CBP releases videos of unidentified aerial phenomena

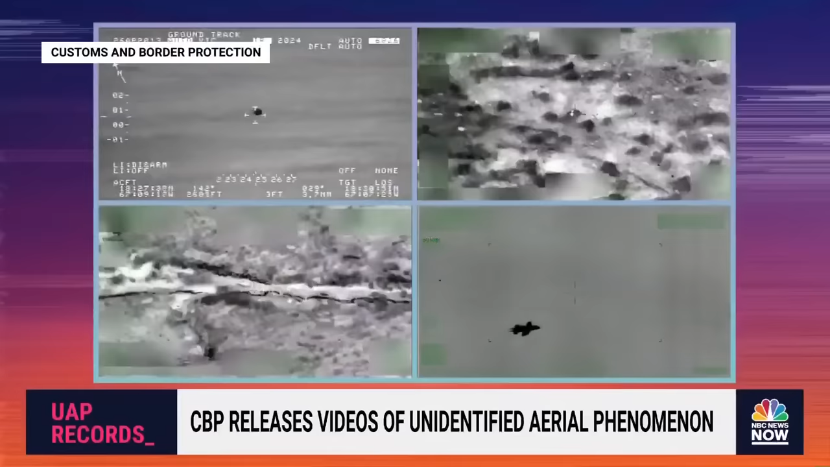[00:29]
sudden customs and border patrol has released 10 videos from what looks like forward-looking infrared cameras from different incidents and
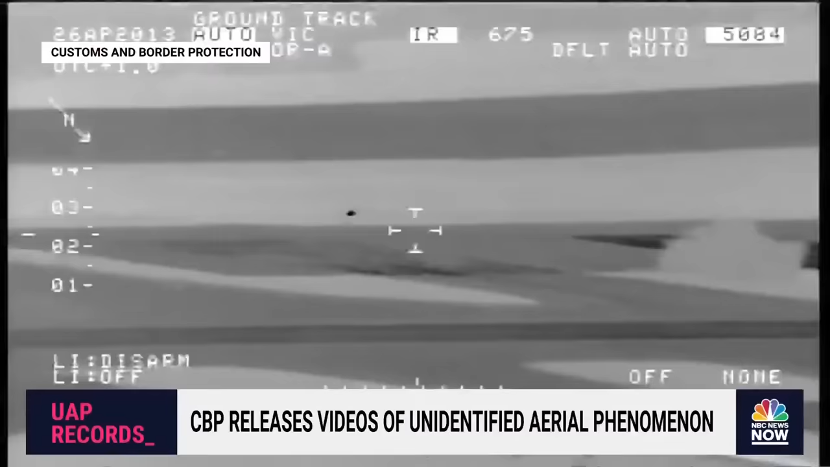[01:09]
hands on never heard back but among the ufo community it is very well known it's called the agua dia video and again there's no context released from the cbp so i just want to show it to you so you can be left with the same questions i've been trying to get answered what we're seeing here is allegedly from agua dia puerto rico and back in 2013 a cbp aircraft spots this thing that you're seeing right there in the middle of your screen flying over the airport tracks it for
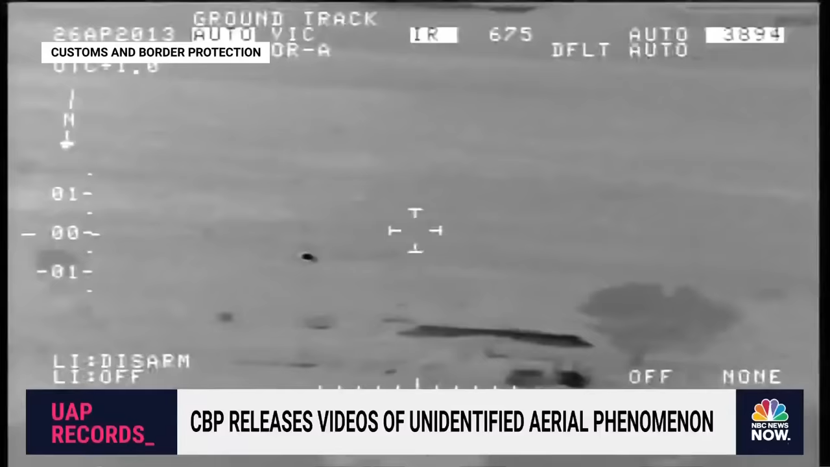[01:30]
several minutes they're trying to figure out what it is they just don't know they don't have an exact size but they think it's smaller than a plane and they follow it as you see it they're going over some trees going over a road going over
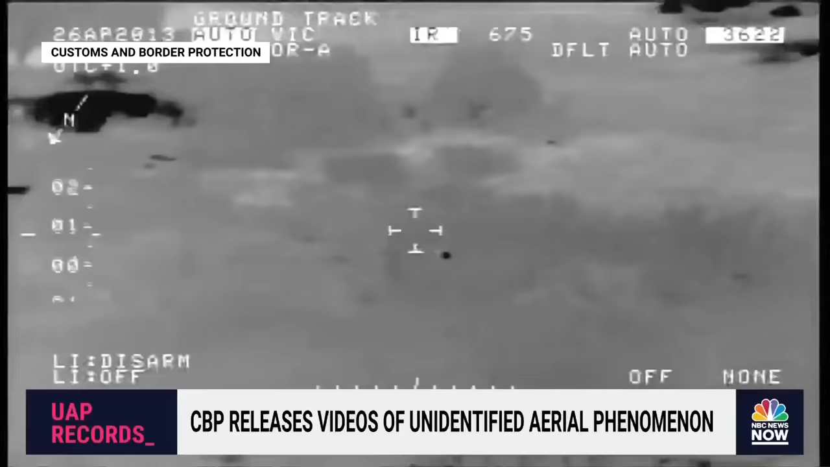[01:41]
some fields it's heading towards the ocean now we're going to fast
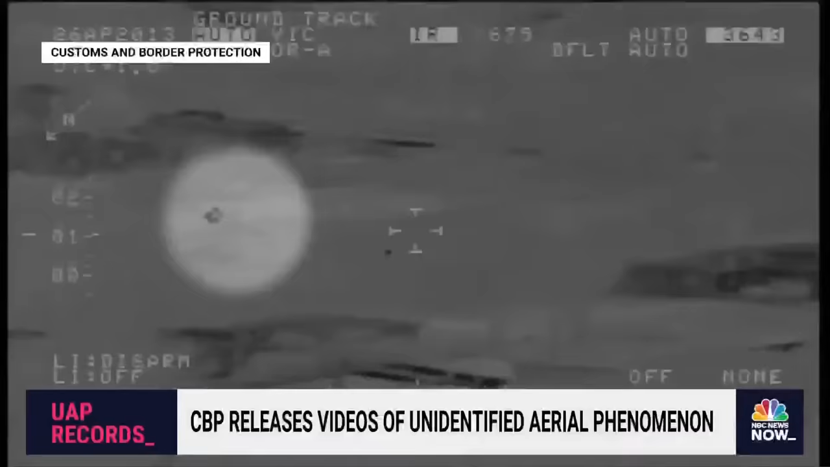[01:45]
forward just a bit towards the ocean because that is when things get weird here you see it dip down into the ocean doesn't seem to lose
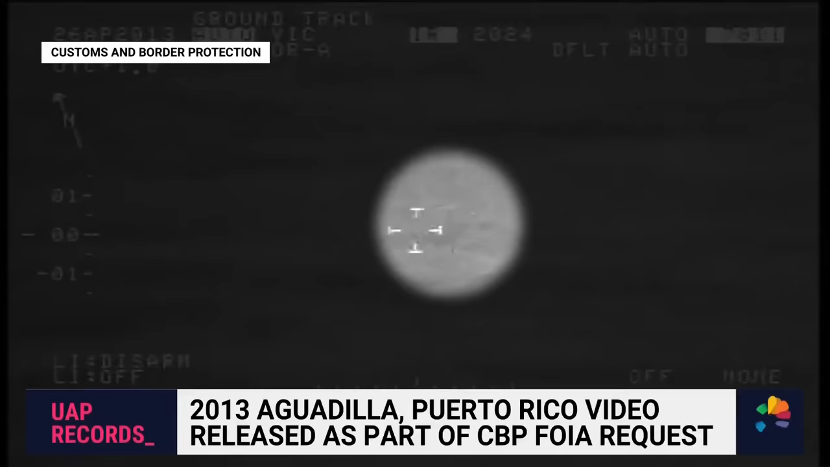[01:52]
any speed then continues on then maybe it looks like i don't know it splits into two or something or maybe something joins it before it they try to track it disappears uh just gets lost in the water and then they they lose sight of it and again we haven't heard an official comment on what this is from cbp there have been theories that this is everything from a pelican to a ufo that can somehow dip into the water without losing velocity which is beyond anything we have so what it is we don't know but it is weird and you'd think someone would tell us